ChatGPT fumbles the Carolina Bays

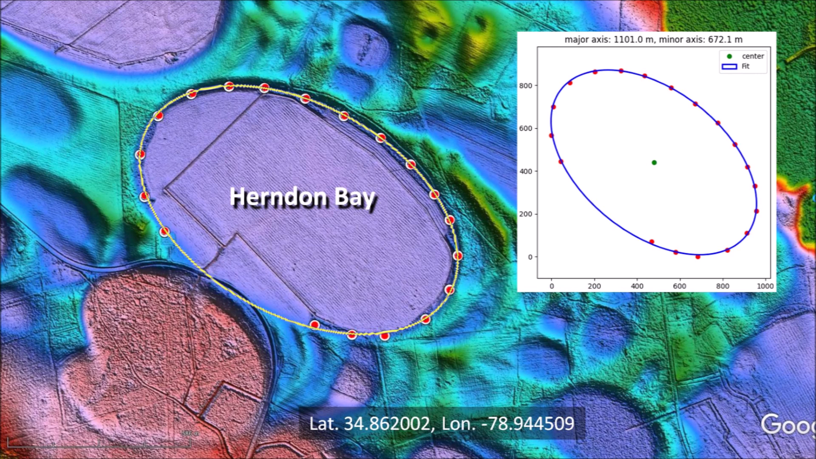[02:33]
One of the reasons why I developed a program for fitting ellipses to Carolina Bays using the least squares method was to have an objective procedure of evaluating the geometry of the bays. The least squares method applies equally well to the Nebraska Rainwater Basins,